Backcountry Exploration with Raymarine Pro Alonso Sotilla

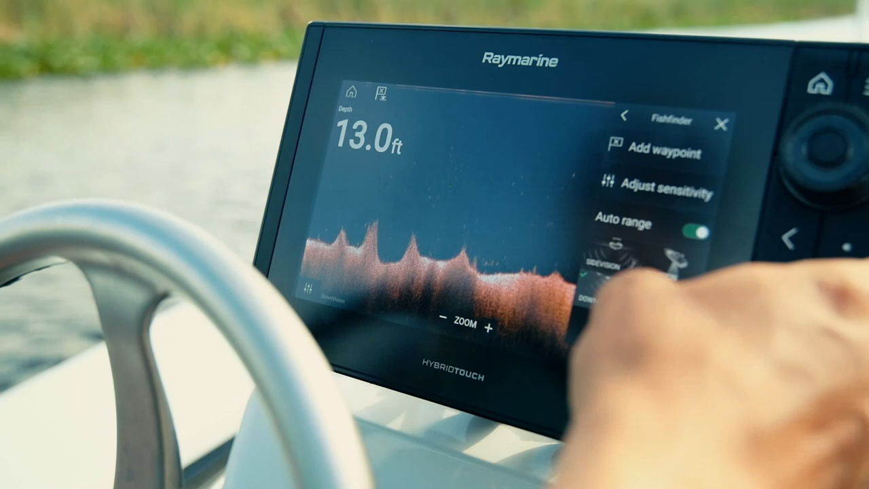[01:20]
On screen: depth 13.0 ft
it's the down vision looking for tarpon in
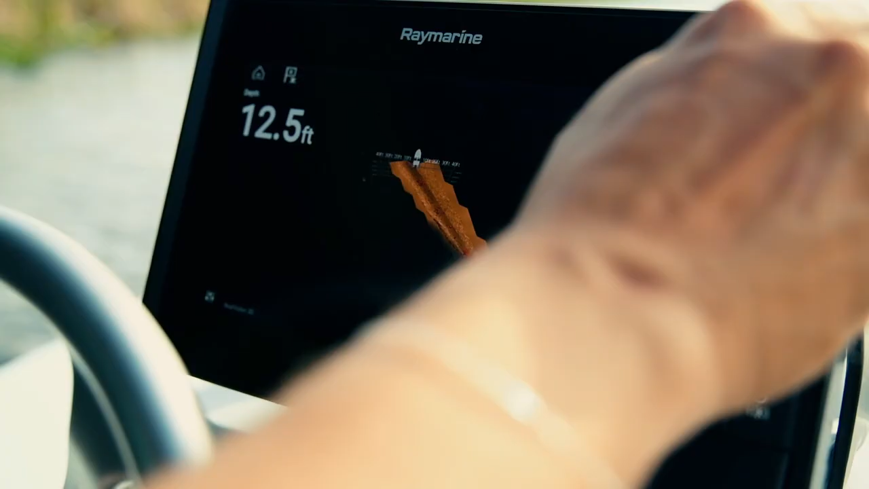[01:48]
On screen: depth 12.5 ft
side vision down vision real vision 3d it does it all on my Axiom Pro I'm running the Navionics Platinum Plus chip I